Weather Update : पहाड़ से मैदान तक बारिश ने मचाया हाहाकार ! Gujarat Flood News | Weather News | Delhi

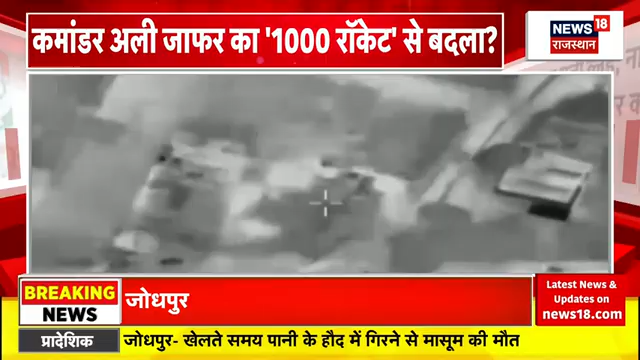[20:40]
पश्चमी और मिडल इस्ट की मीडिया के मताबक इसराइली सेना ने दक्षने लबनान के होश इलाके के टायर इलाके में हमला किया है।
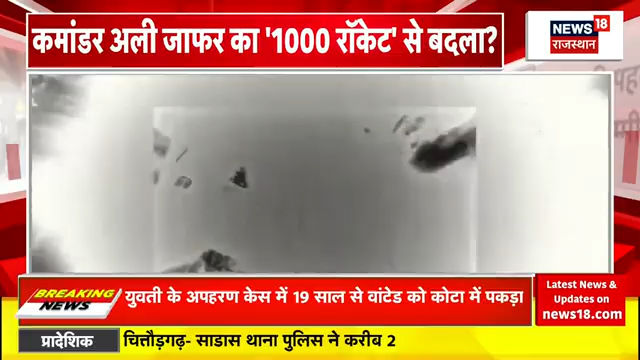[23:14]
हिजबुल्ला के अड़ों और लिबनान के बेहद अंदर इसराइली सेना ने जबरतस्त हवाई हमले किये हैं इसराइल के फाइटर जेट से सैंक्रो बम